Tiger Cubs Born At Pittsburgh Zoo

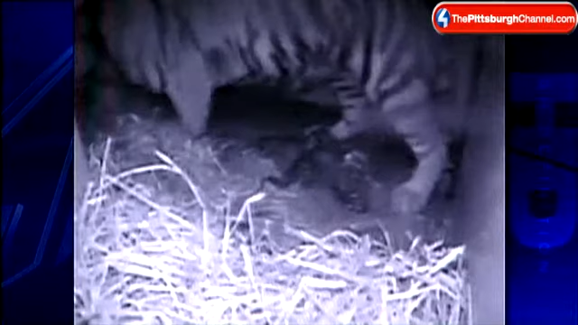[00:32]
Mom, Toma, who came to Pittsburgh 11 years ago, is also doing a great job. Toma is doing wonderfully well.
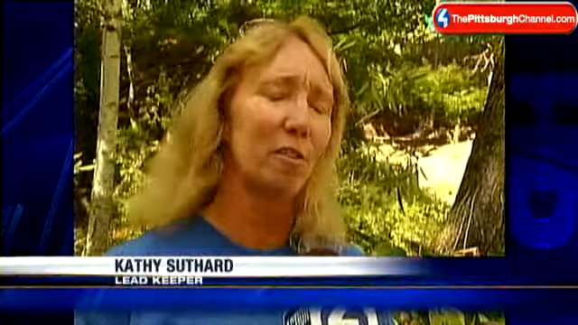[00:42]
You can tell this is her third litter. She's very confident. She's just doing an awesome job. Crews were worried what kind of mother Toma would be after she rejected her last cub two years ago. So, keepers had to raise him themselves, and today he's doing just fine. But this time, Toma's maternal instincts seem to be kicking into gear.
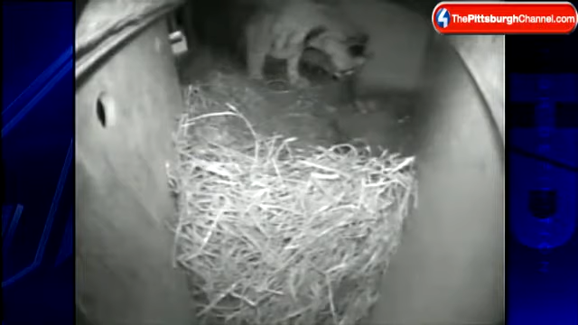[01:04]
The cubs are blind right now and won't open their eyes for about two more weeks. Daddy, Tega, is just outside of the den, but he has no idea what's just happened.